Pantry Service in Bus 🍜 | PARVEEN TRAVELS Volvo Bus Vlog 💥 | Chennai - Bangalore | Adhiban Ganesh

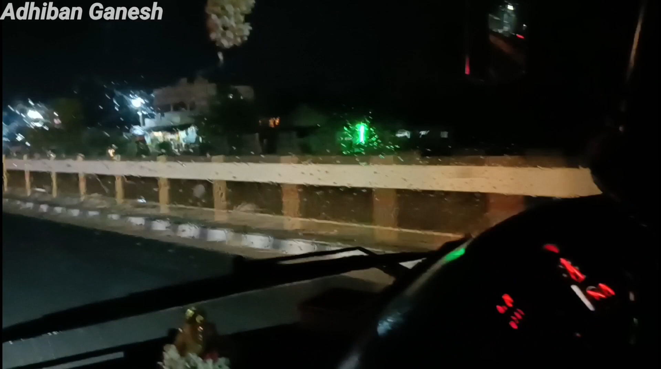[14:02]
மழை வந்து அங்கே எடுத்து விட்டுருச்சு, வேற ஒன்றும் இல்லை, சவுண்ட் அதனால மழை மழை தண்ணி சவுண்ட்னால கேட்குது.
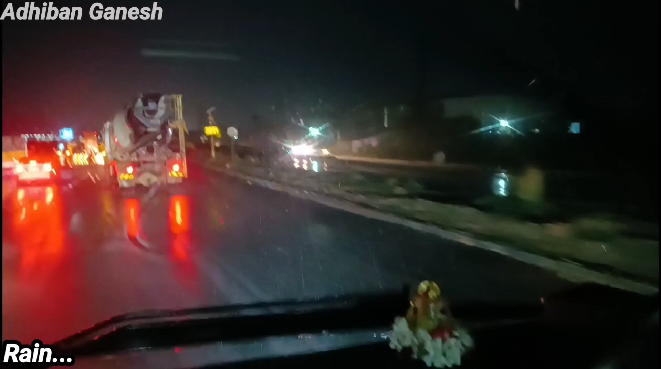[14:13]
ஆனால் பரவாயில்ல, கேபின் ரைட் மழையோட கேபின் ரைட் பண்ணுறது இதுவும் நல்லா தான் இருக்கு.
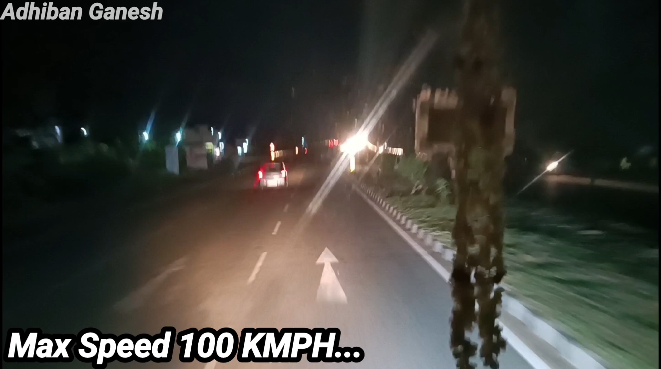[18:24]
வேலூர் தாண்டதுக்கப்புறம் ஹைவே செக்ஷனில் சூப்பராக இருந்துச்சு. அதனால நல்லா ஸ்பீடு கொடுத்து போயிட்டு இருந்தாங்க. கேபினு பார்த்தீங்கன்னா இன்னும் சூப்பராக சைலண்டாக இருந்துச்சு.